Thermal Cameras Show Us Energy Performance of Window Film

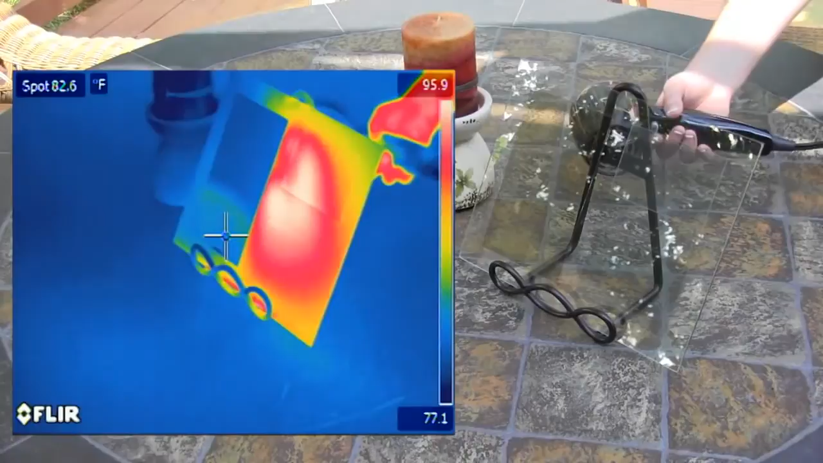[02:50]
On screen: spot 82.6°F
Watch, over the next 60 seconds, how the clear glass and the other filmed areas begin to glow orange and red,
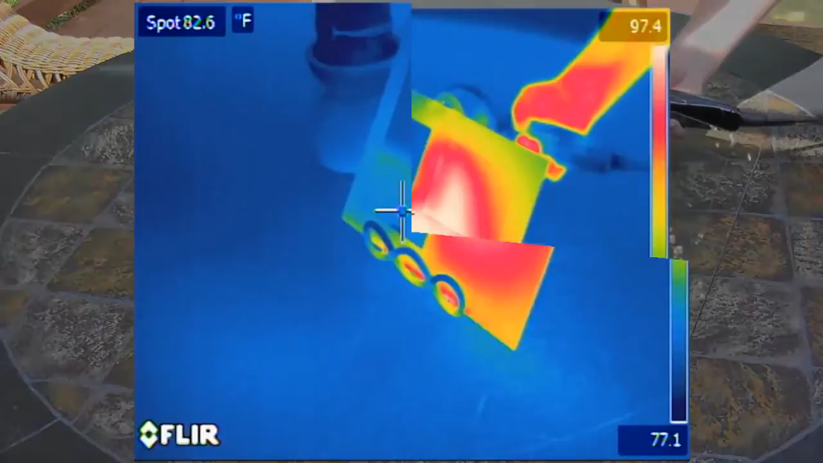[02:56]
On screen: spot 82.6°F
but the interlogic surface, though warm to the touch,
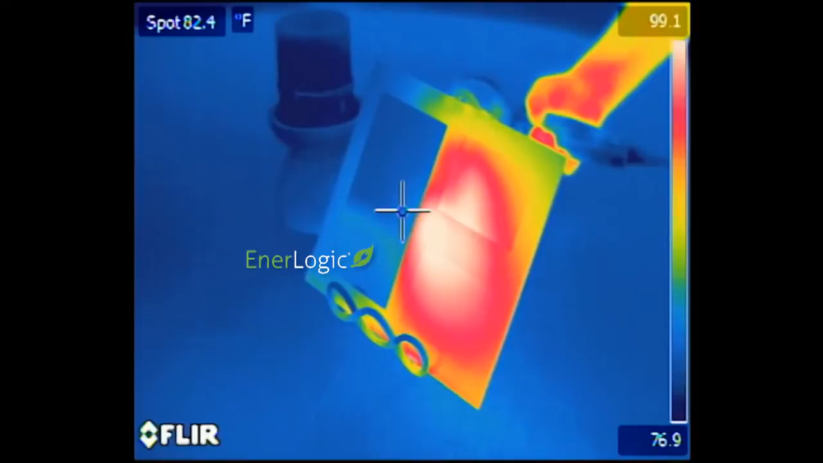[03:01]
On screen: spot 82.4°F
does not radiate that warmth into the room, staying at what appears to be room temperature. What we are seeing in the interlogic area is not the hot surface of the film,
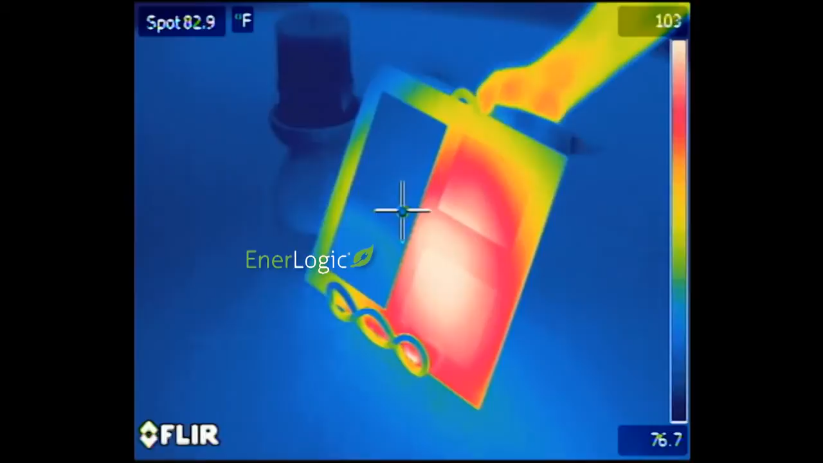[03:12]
On screen: spot 82.9°F
but the reflected image of the cool walls of the interior of the home.
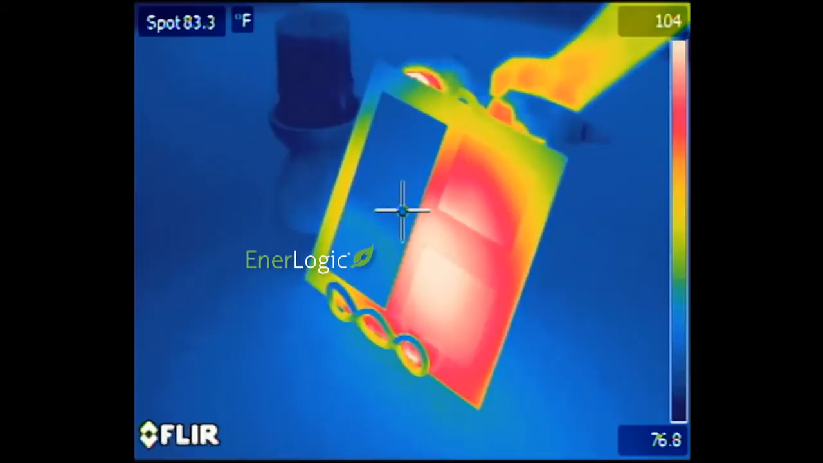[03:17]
On screen: spot 83.3°F
No longer is the home bathed in the emitted, radiated heat from hot glass.
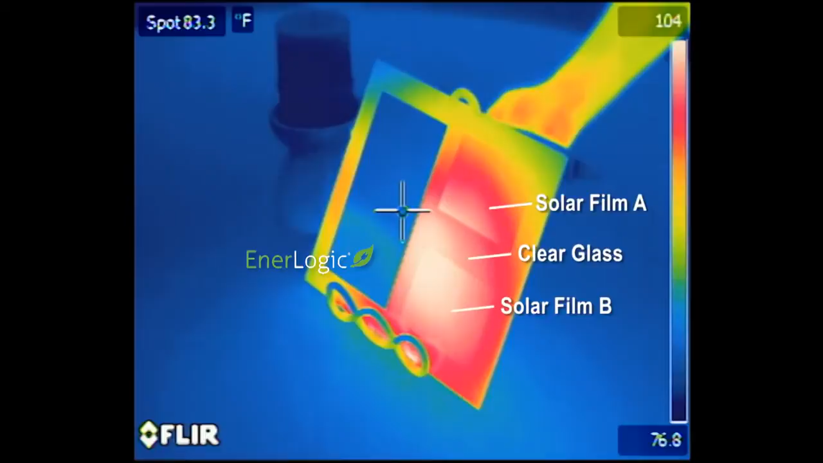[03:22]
On screen: spot 83.3°F
The glass is now truly a low-E, or low-emissivity surface, unlike the other two regions of our glass sample.
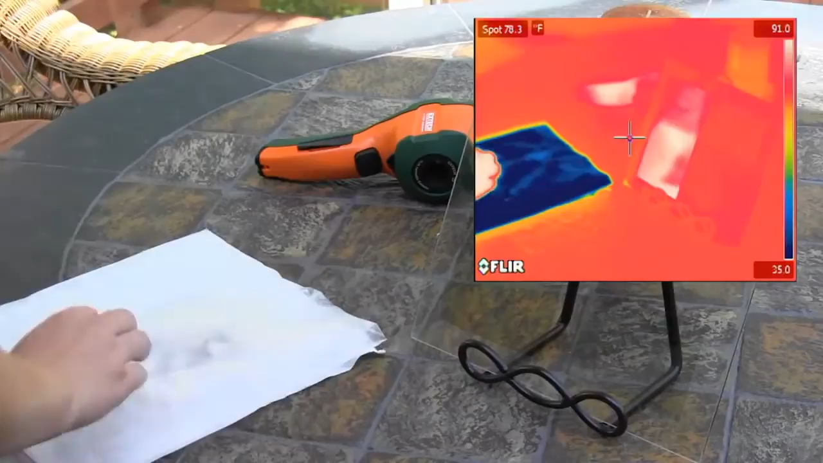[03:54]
On screen: spot 78.3°F
We'll use a large Ziploc bag of
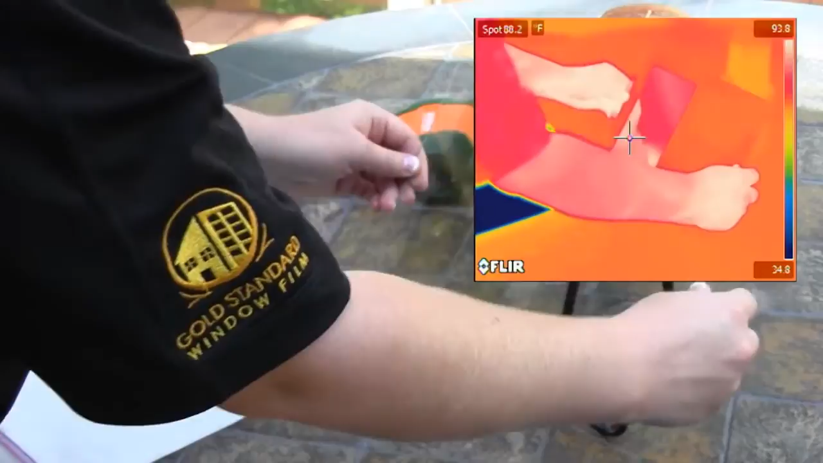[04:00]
On screen: spot 88.2°F
crushed ice and water to chill down a window for a minute or two.
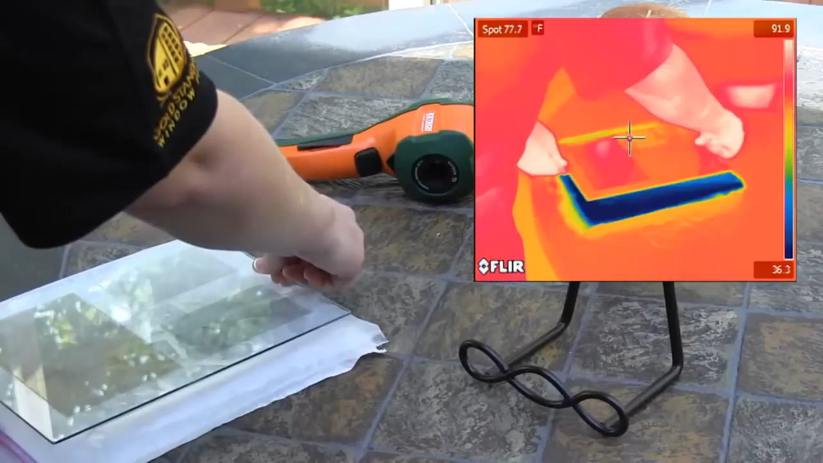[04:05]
On screen: spot 77.7°F
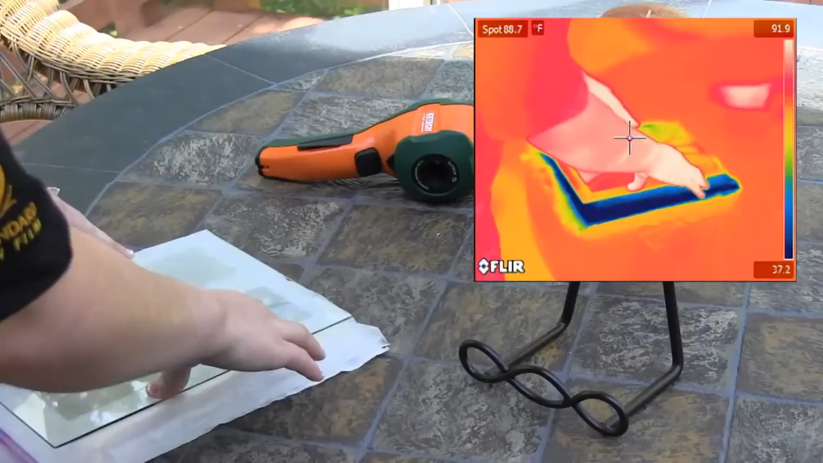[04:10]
On screen: spot 88.7°F
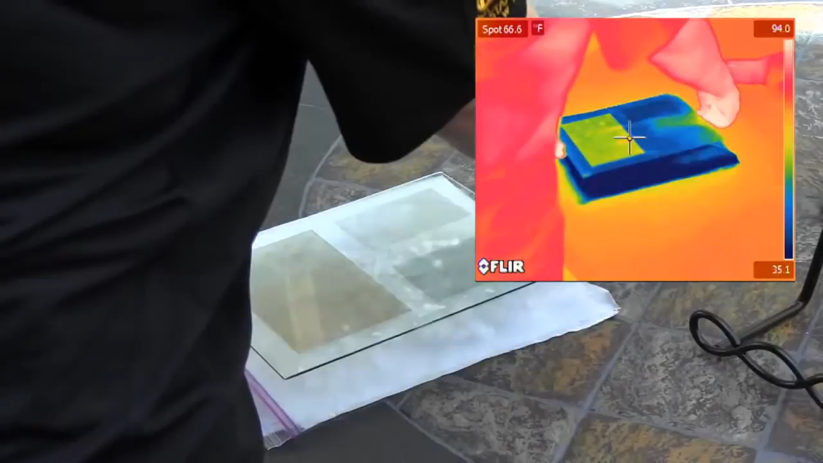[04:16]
On screen: spot 66.6°F
Using the camera, we see the cold glass as dark blue,
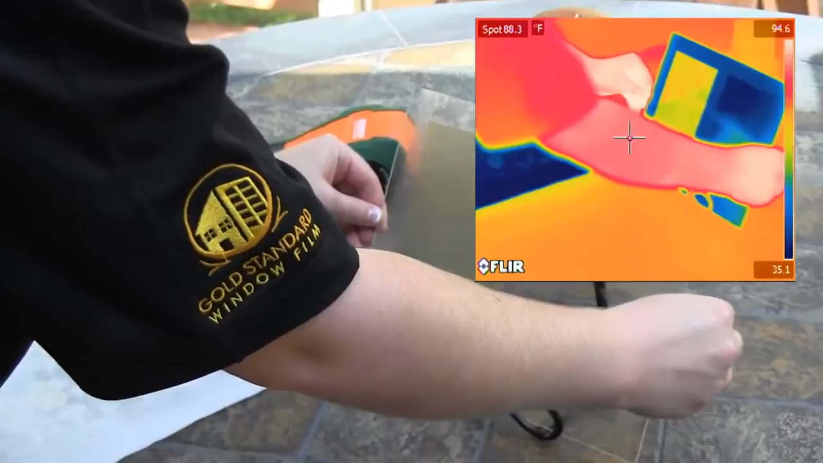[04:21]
On screen: spot 88.3°F
at a temperature of 50 degrees Fahrenheit or 10 degrees Celsius. The Interlogic covered area is showing only the image of the warm interior walls of the home, literally reflecting that energy back into the room.
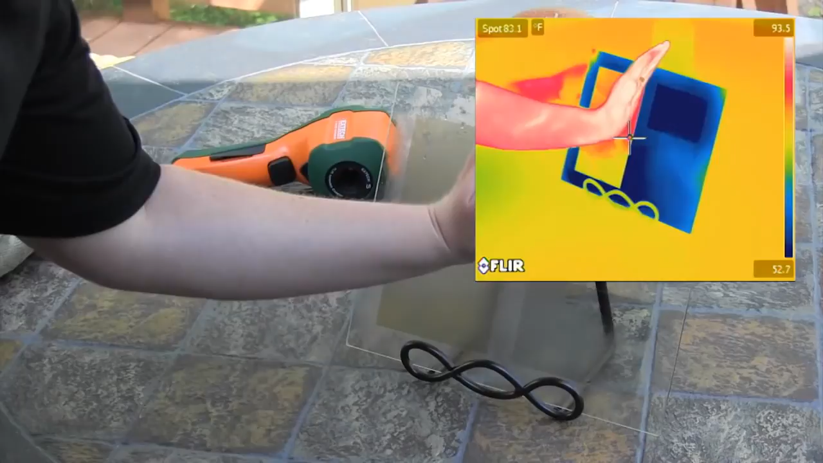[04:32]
We can now see, with the aid of thermal imaging cameras, exactly what is happening to the heat energy coming from a space heater.
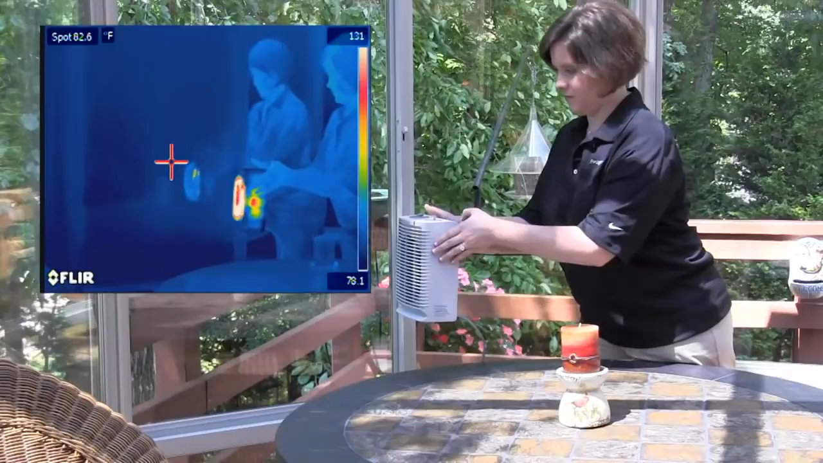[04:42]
On screen: spot 82.6°F
With untreated glass, most of the energy is absorbed by the window. But treated with Interlogic window film, more than 90% of that radiated energy is reflected back into the room.